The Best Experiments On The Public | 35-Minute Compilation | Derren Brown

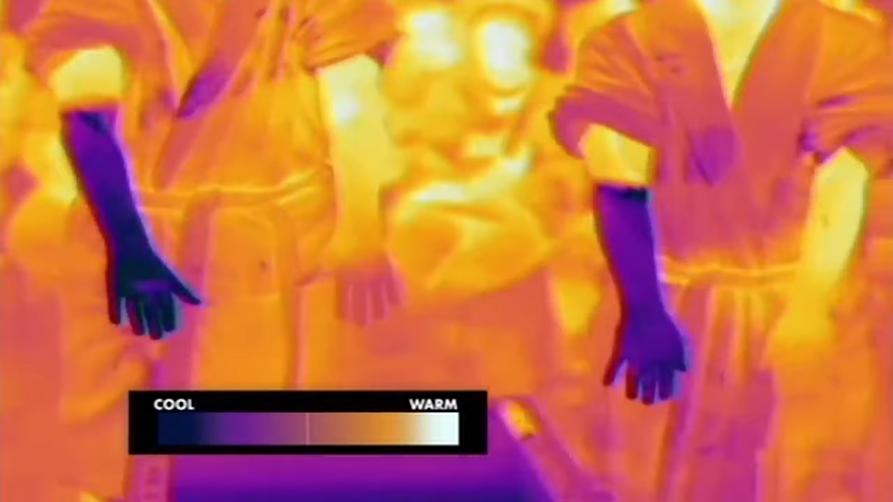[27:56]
The dark areas on their arms indicate the temperature has dropped dramatically, while the rest of their bodies register normal heat.